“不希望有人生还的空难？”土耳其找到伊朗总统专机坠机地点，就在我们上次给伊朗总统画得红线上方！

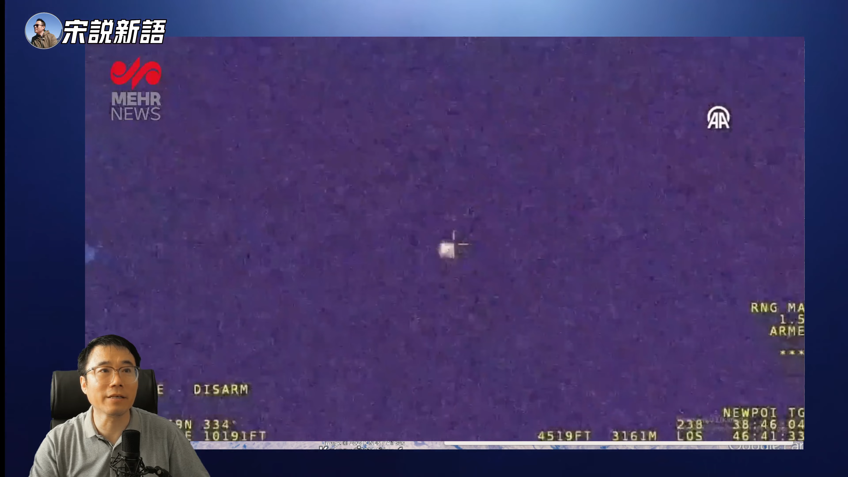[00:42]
有一个额外的热源呃就确定了的位置那位置在哪呢注意右下角这个经纬度坐标看到了吗哎就是这个啊我们看一下就是这个数这我考评的数